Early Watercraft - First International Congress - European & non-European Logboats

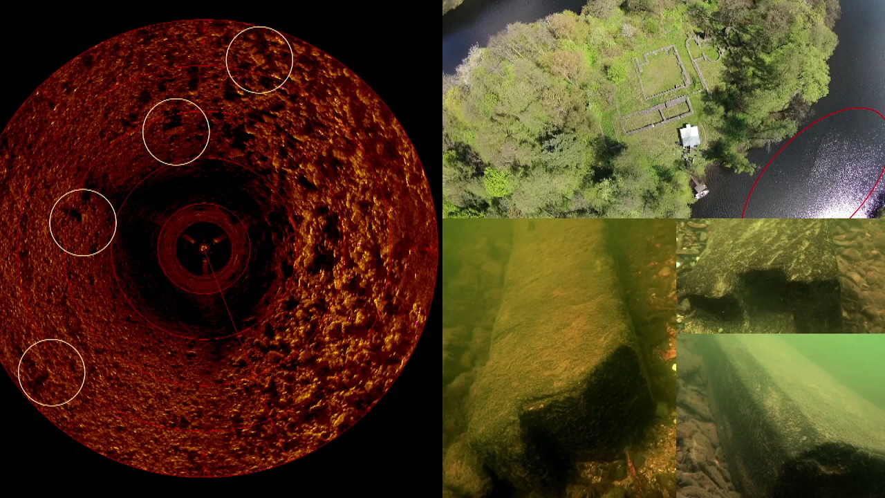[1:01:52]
During the diving, we found out that these are the building elements of the monastery, some of them with the remains of the wood components. Our next goal was to set up a system for basic registration and classification of river finds.
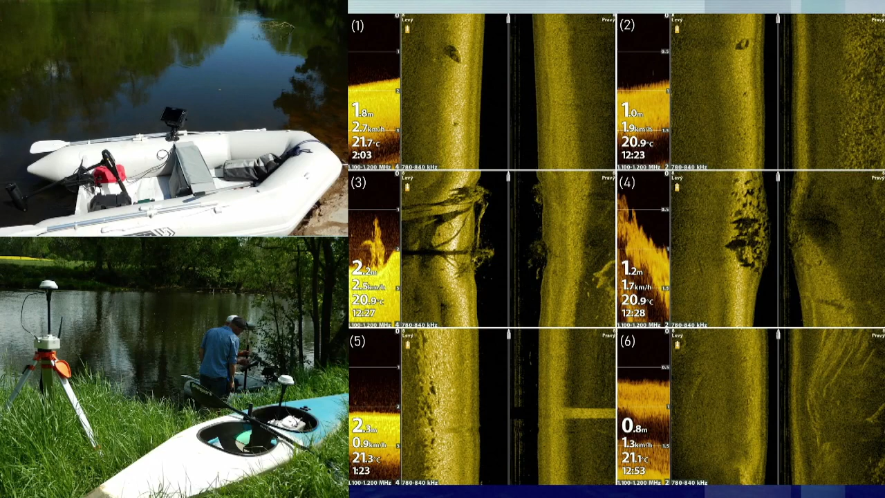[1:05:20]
At the end of 2021, we were awarded a grant project that deals with the Jizera River from the perspective of interdisciplinary cooperation between archaeology and hydrology. The project allowed us to fully devote ourselves to a combination of different devices and approaches. For example, you can see the use of very simple hummingbird sonar as well as the more sophisticated river survivor sonar. We usually measure a large area with hummingbird, and when we find some potential area, we use river survivor with much better resolution.
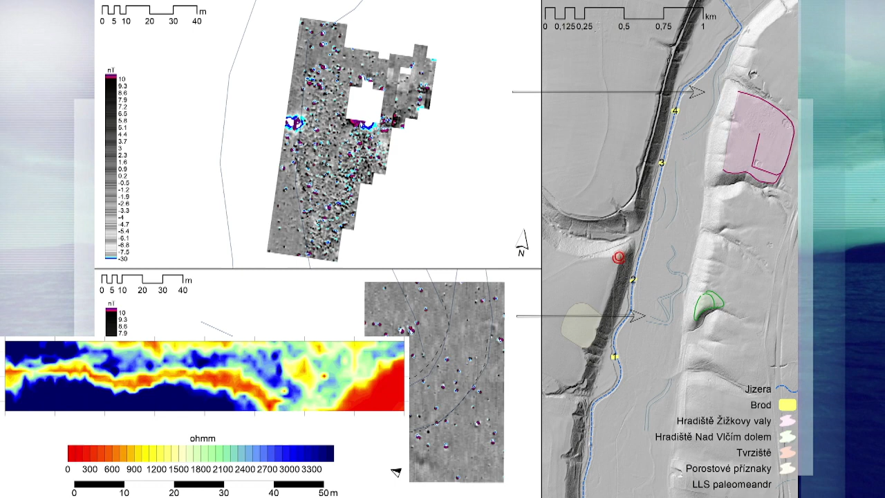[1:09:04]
We believe that in the past the river flowed through this space, and therefore today's flow is devoid of signs of the activities of past societies. For next year, we plan to carry out OSL dating of selected meanders, and we would like to connect the hill fort with the old meanders.